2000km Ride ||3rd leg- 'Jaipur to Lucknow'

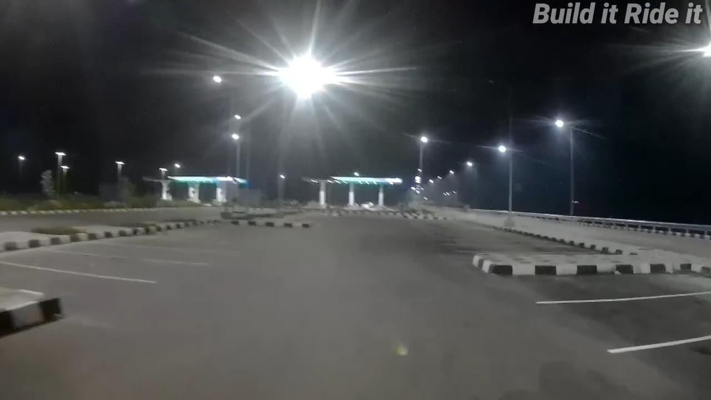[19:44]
And seen a guy misbehaving with one of the ladies. So next time it's a big no-go. Anyway, I'll be coming to this petrol pump for obvious reasons.
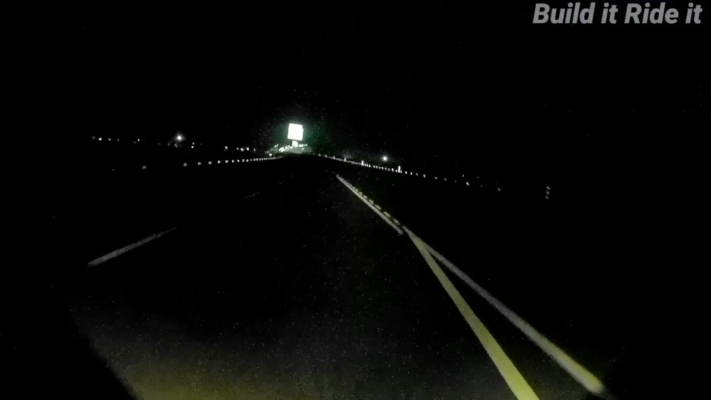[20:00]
So this will be all. I guess I'll be continuing after I get down the expressway because we can't really see much in darkness.
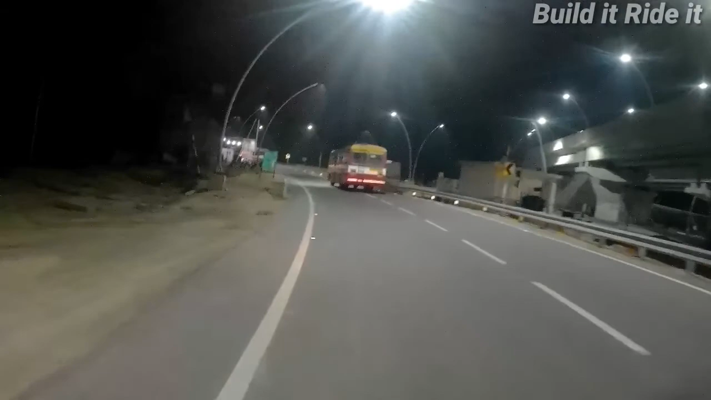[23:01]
This might be the outer ring route or road.